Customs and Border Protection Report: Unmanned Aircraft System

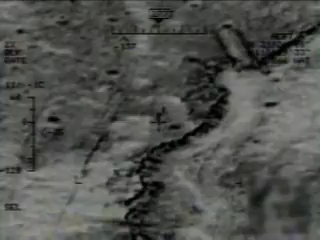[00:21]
With specially mounted cameras, the UAS provides proactive responses to un-cued, cued and intelligence-based threats.